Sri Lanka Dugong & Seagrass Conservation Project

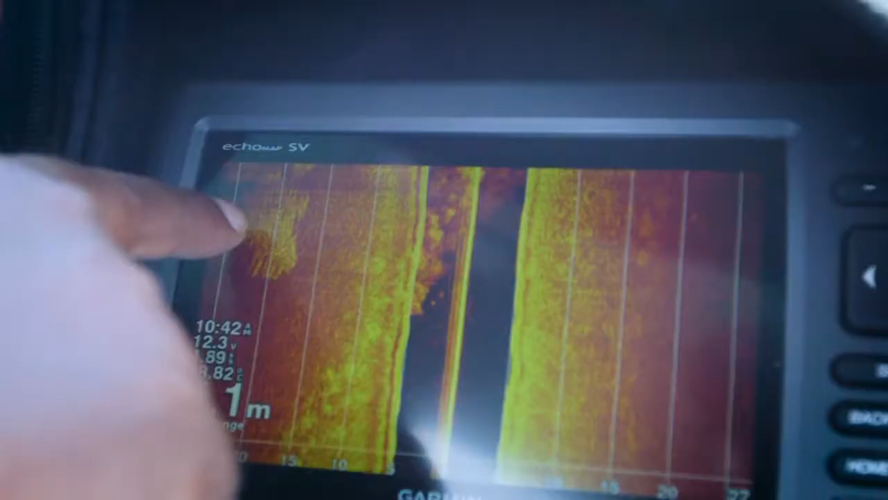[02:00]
We will use the sonar to try and locate the seagrass beds.